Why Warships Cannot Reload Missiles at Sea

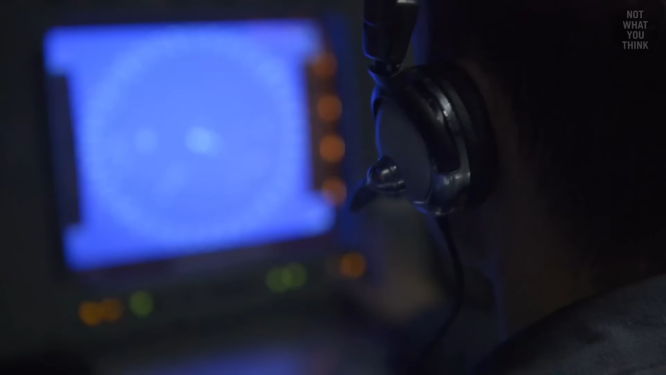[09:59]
and each radar has four guidance channels. This means that the Aegis combat system can only control 12 SM-2 missiles simultaneously during their terminal phase.